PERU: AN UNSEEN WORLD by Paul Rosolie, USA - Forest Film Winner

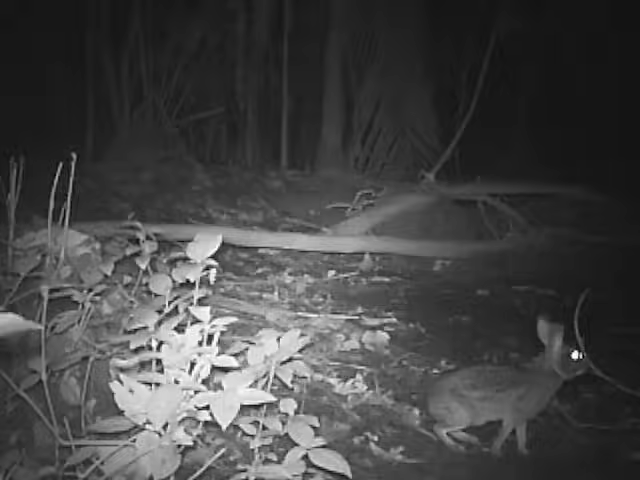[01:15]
Their diet includes squirrels, rabbits, possums, porcupines, and even prey as large as this paca.
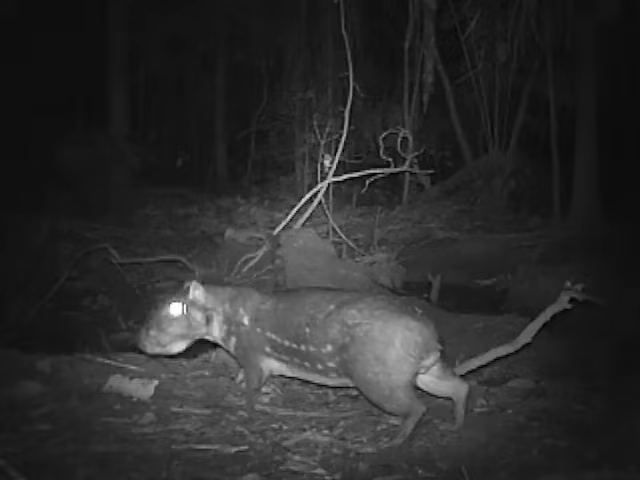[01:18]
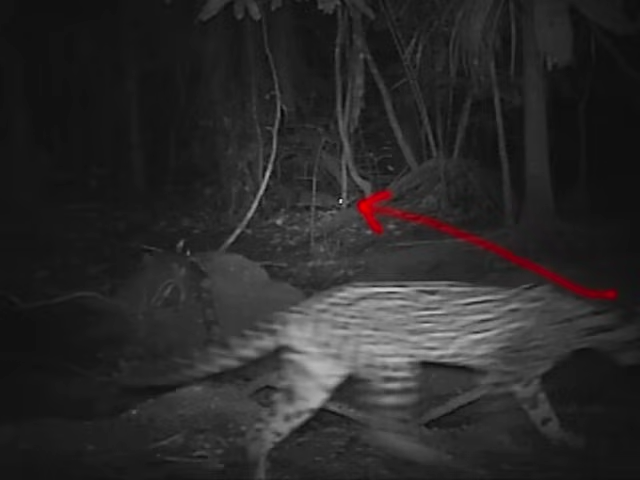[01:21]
In this still image, you can see an ocelot lining up his prey from across the Culpa. In the video, they travel on the same trajectory out of the frame.
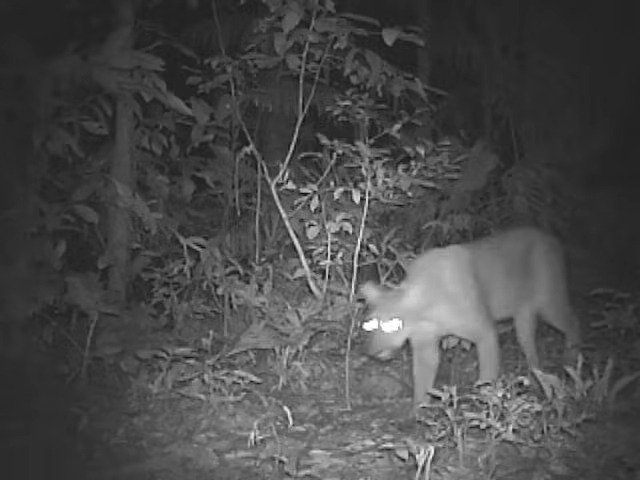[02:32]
Pumas patrol the Culpa each night, but even they have to be on guard. Jaguars hunt here too.
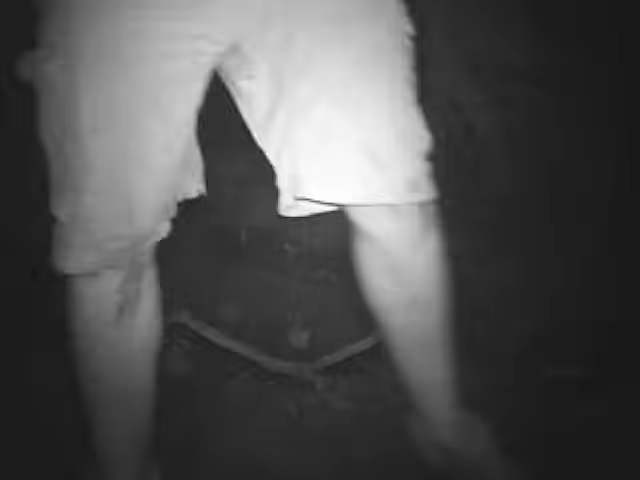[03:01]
Halfway through the study, I visited the cameras.
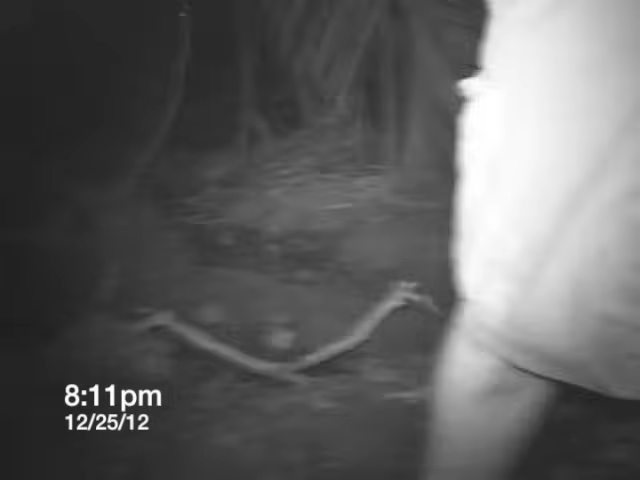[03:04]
I changed the batteries and made sure everything was working.
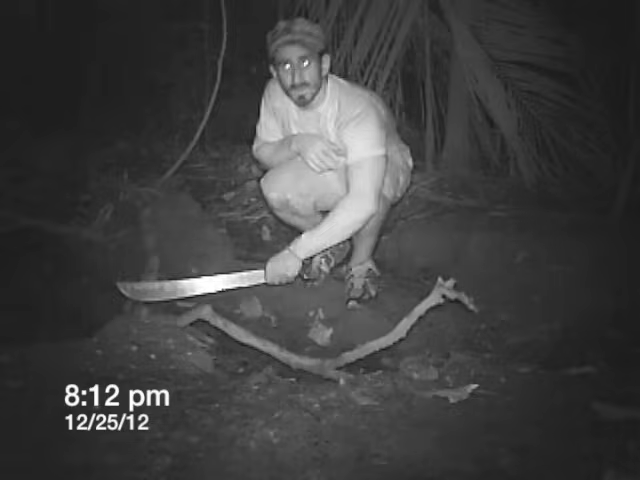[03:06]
By 8.12 PM, I left the Culpa.
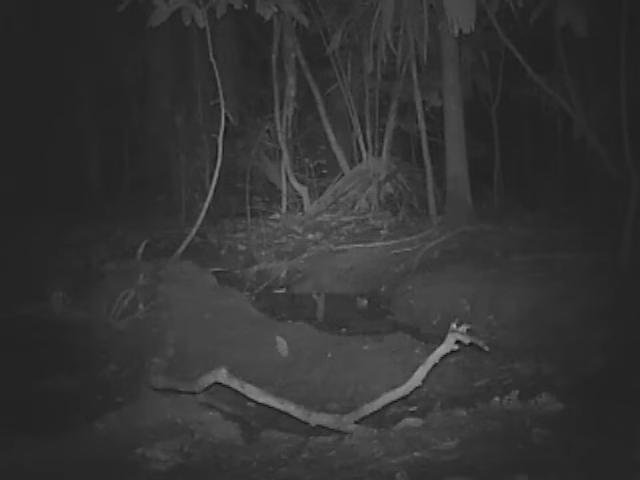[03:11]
Weeks later, I learned that just two minutes later, there was a visitor. This is not the smaller male that I'd seen in the videos coming for a drink.
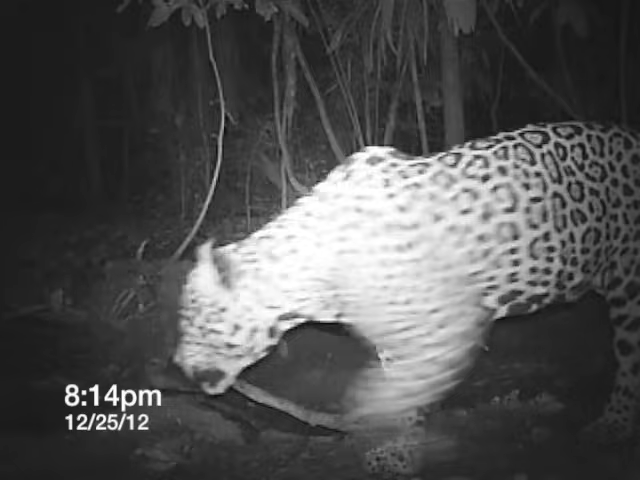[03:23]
This is a massive, mature male. You can see him here, stalking the trails nearby at night. In this one spot in the forest, over a four-week period,